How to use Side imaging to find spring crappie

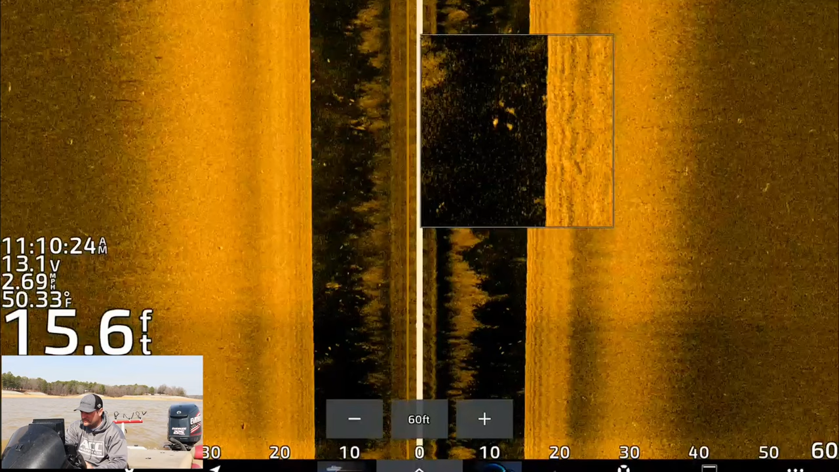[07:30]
On screen: depth 15.6 ft, water 50.33°F
A lot of it could be bait fish too, but generally speaking, a lot of these are just going to be crappie staging up, getting ready to spawn here in the next month.
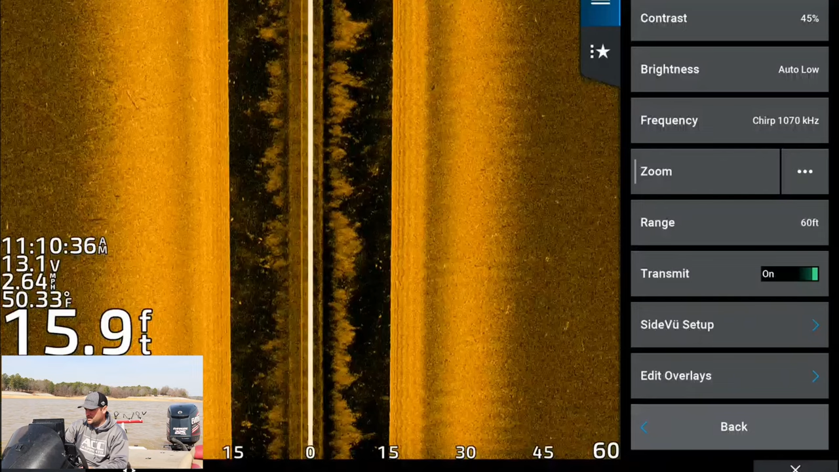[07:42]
On screen: depth 15.9 ft, water 50.33°F
Side view setup. Another question I get about scroll speed, I think I did an old video with an old hummingbird on this. Honestly, I just set it for the mid point, which is five. Some people might have a percentage. Just set it for 50%. You should be good.
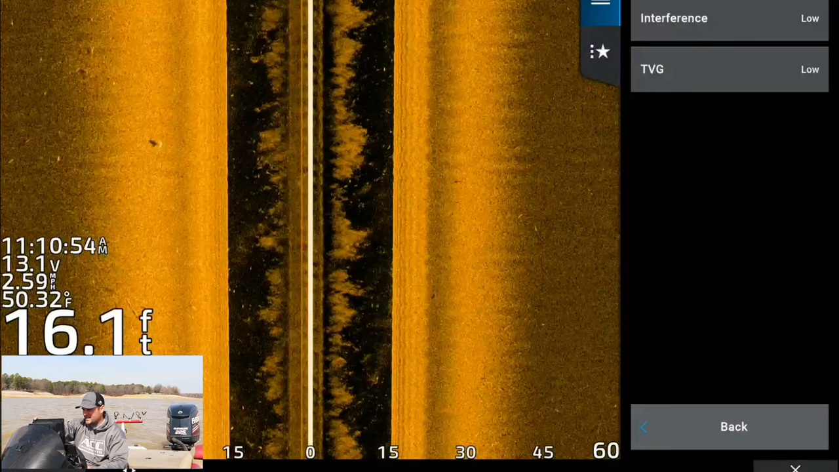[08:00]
On screen: depth 16.1 ft, water 50.32°F
Your noise reject, I think I have these both on low. You never really should have to turn them up unless you're around a lot of other boats.
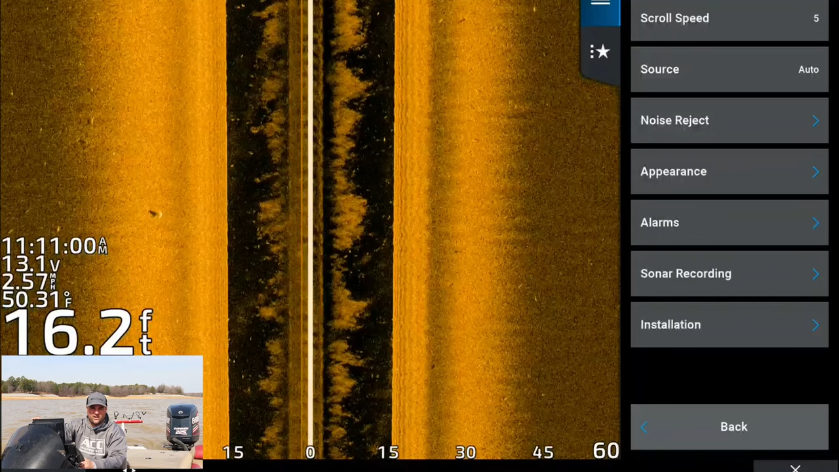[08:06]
On screen: depth 16.2 ft, water 50.31°F
Even then, I don't think it's that necessary. So the color scheme, this is the orange crawfish. I started using hummingbirds way back. And so this actually is very similar to that. So I'm just used to it with my eyes. But I think copper is another popular one.
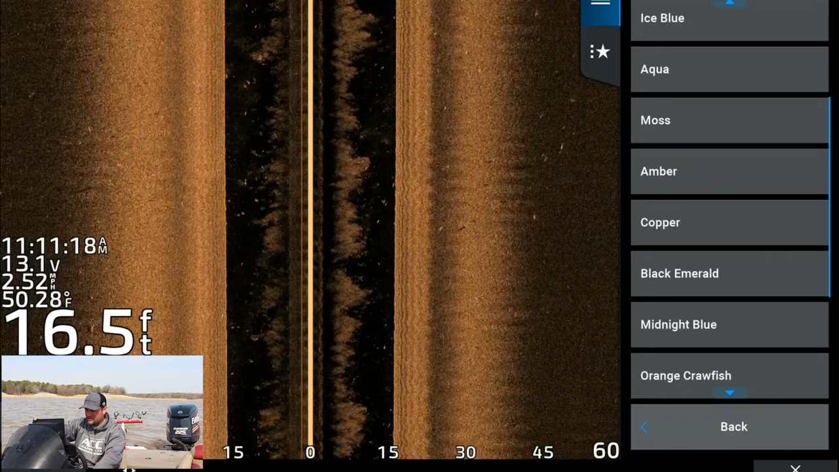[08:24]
On screen: depth 16.5 ft, water 50.28°F
I think some of the Lowrance guys run this ice blue.
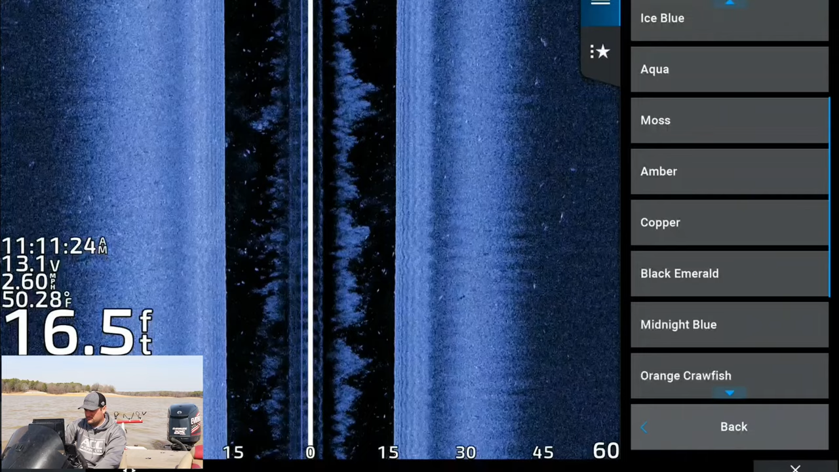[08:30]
On screen: depth 16.5 ft, water 50.28°F
But use your preference. I can see fish really well with this orange crawfish setting. So that's what I use.
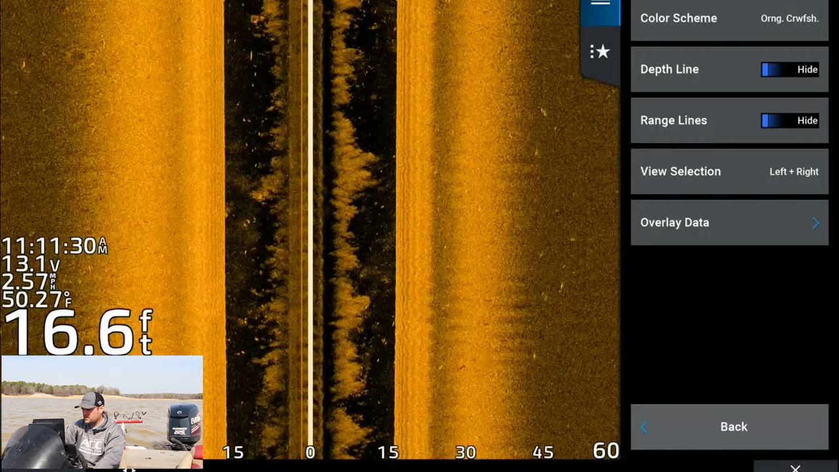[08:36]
On screen: depth 16.6 ft, water 50.27°F
So that's pretty much all the sonar settings that I need to be able to see a lot of these fish just suspended out in the middle of this creek here.
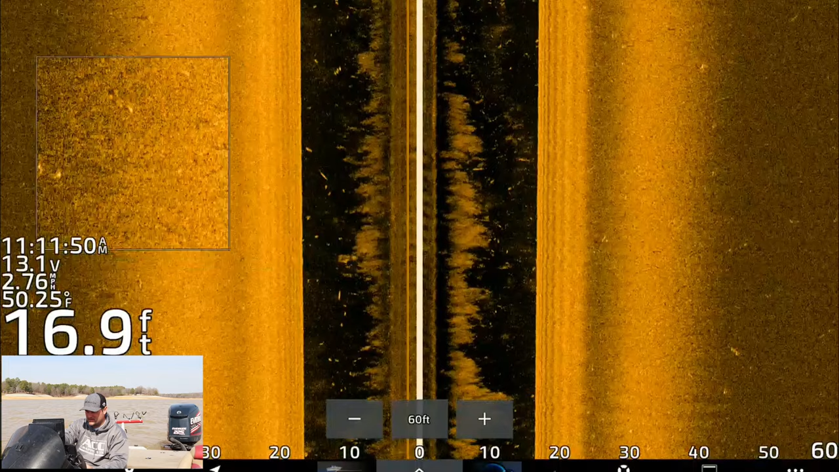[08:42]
On screen: depth 16.9 ft, water 50.25°F, speed 2.76 mph
There's two ways to catch these fish. There's live scoping, which pretty much every single boat out here is doing.
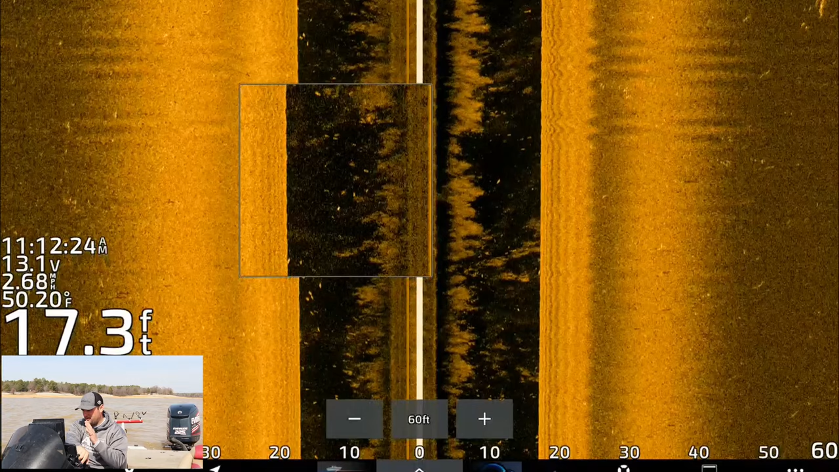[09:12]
On screen: depth 17.3 ft, water 50.20°F
The one thing I noticed, compared to down south versus up north, typically, you would find big balls of crappie up north. Whereas these fish, they're much more separated.
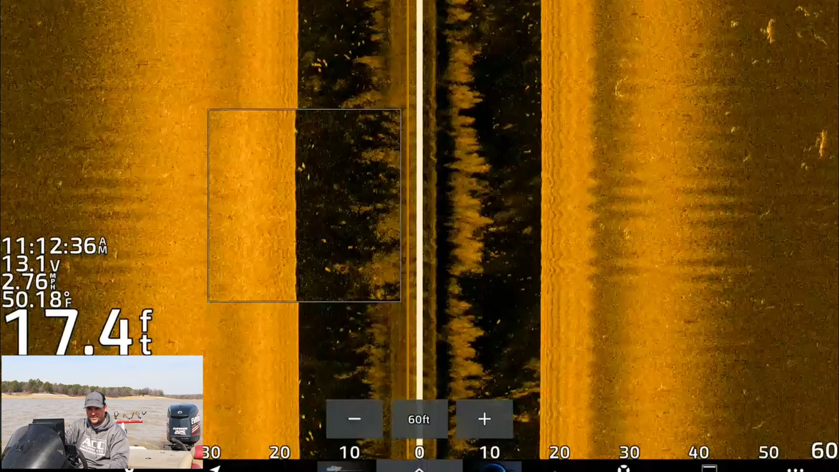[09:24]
On screen: depth 17.4 ft, water 50.18°F
You know, it's a school of fish, but it spans, you know, a couple hundred yards. And they're not really tight together.
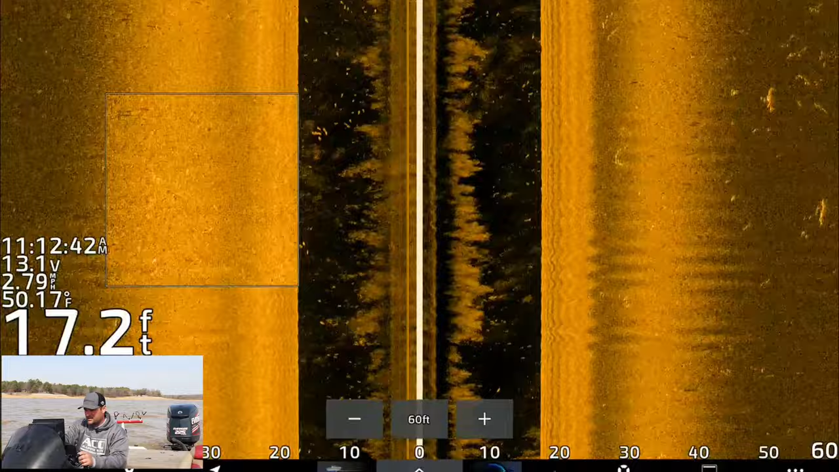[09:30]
On screen: depth 17.2 ft, water 50.17°F
Whereas up north, if you see a school of crappie up north,
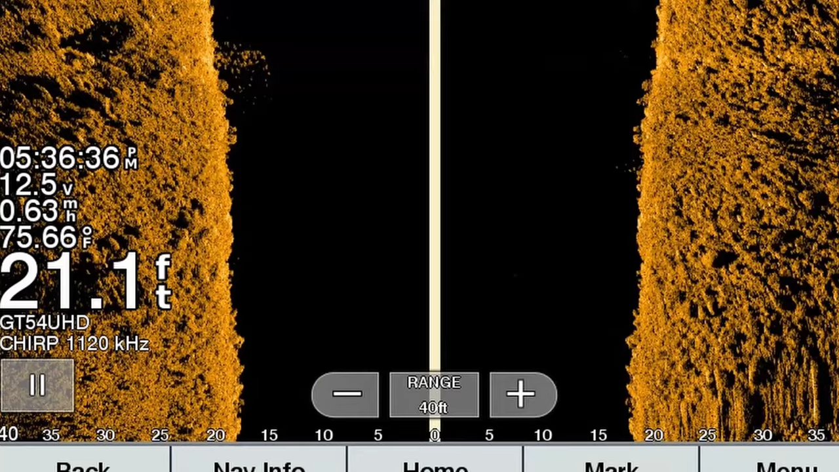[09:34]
On screen: depth 21.1 ft, water 75.66°F
and I'll try to put a side imaging setting, it's going to look a lot more like this right here. I don't know if these are crappie or not. But see how tight those are schooled up?
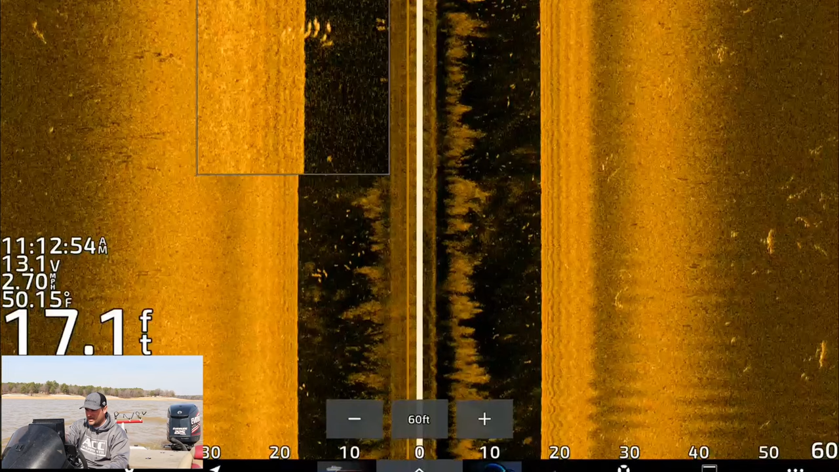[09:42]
On screen: depth 17.1 ft, water 50.15°F
Now, can you imagine like 200 or 300 of them? That's what that looks like up north.
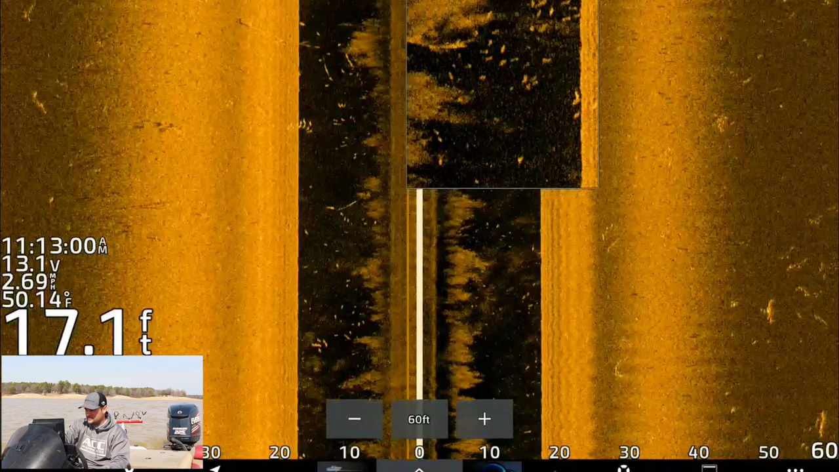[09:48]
On screen: depth 17.1 ft, water 50.14°F
Here's another section of some fish. But that's typically what it looks like when we're up north.